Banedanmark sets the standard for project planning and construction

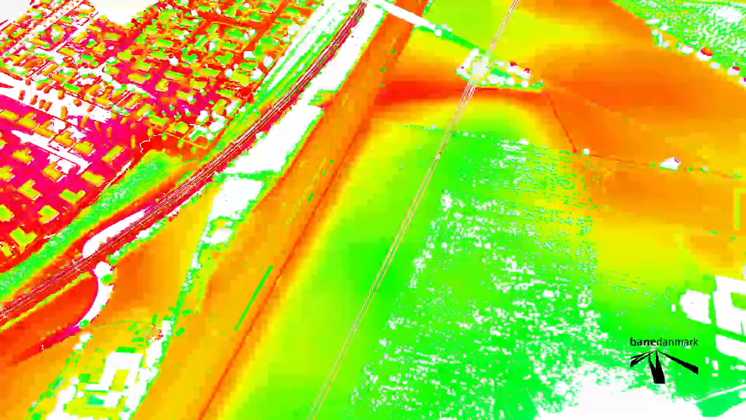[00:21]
In the film you will be presented with some of the many advantages associated with using 3D on large construction projects.
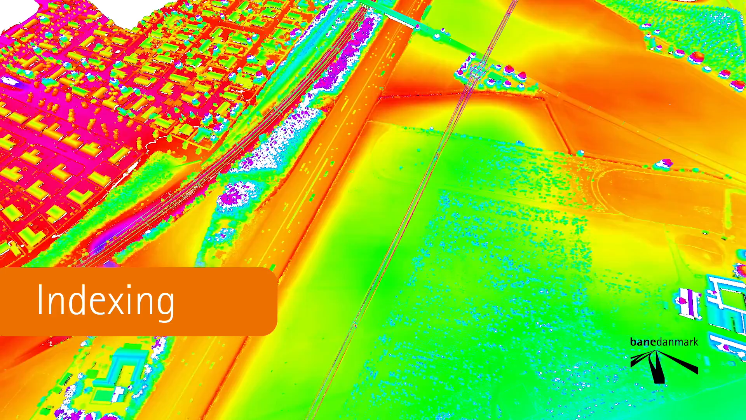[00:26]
Bene Denmark carry out routine laser scans of the entire 60 km long distance
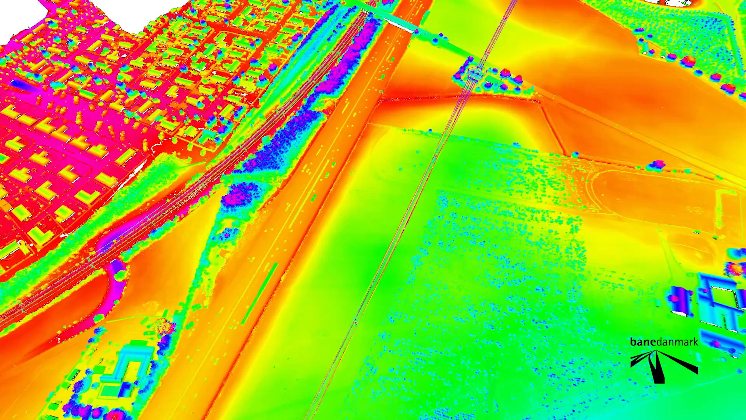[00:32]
between Copenhagen and Rheingstedt where the new line is currently being built.
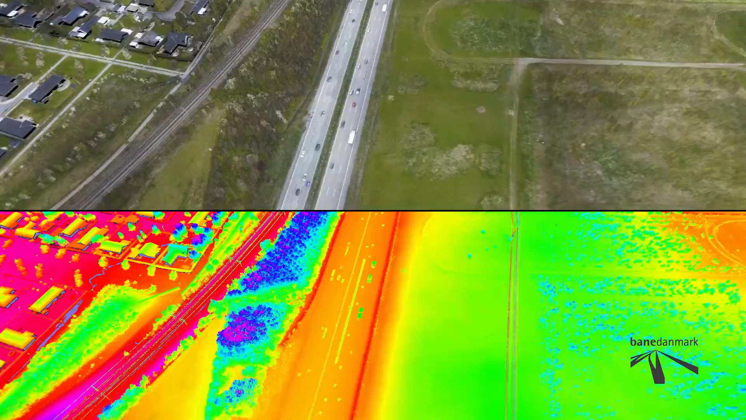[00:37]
The result of this scanning is millions of points which altogether produce
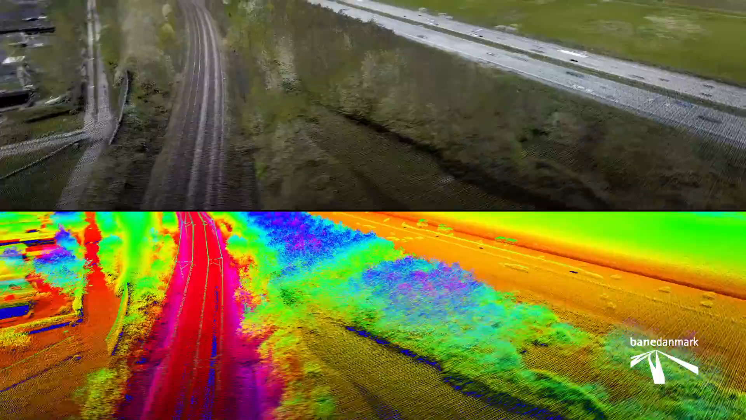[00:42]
a so-called point cloud and draw a detailed picture of the terrain
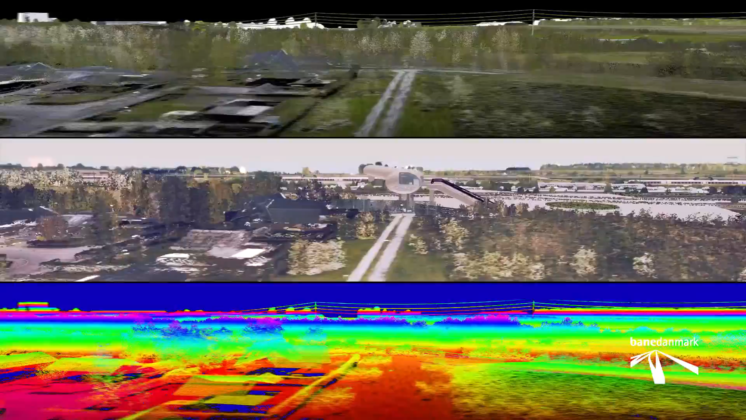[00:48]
where the line is to be built which give an understanding of the existing terrain.